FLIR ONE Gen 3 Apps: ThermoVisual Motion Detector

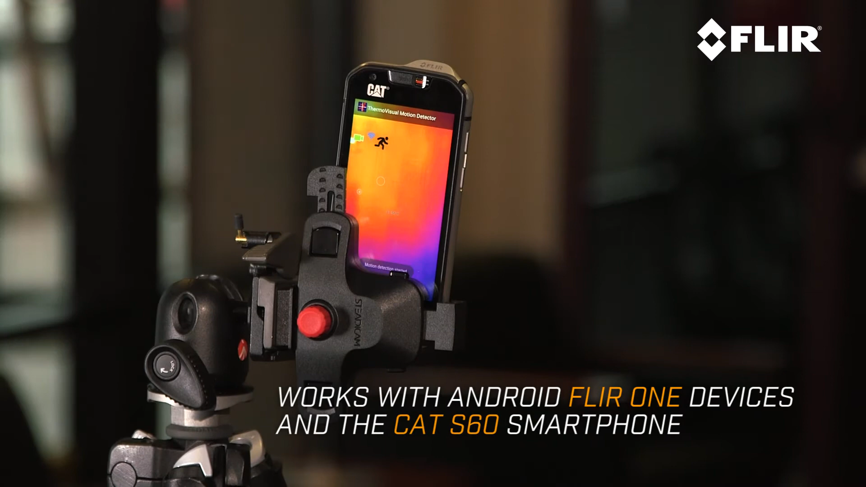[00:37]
but it minimizes false alarms because it knows whether or not the thing or the person that comes into the space is the size of a human being.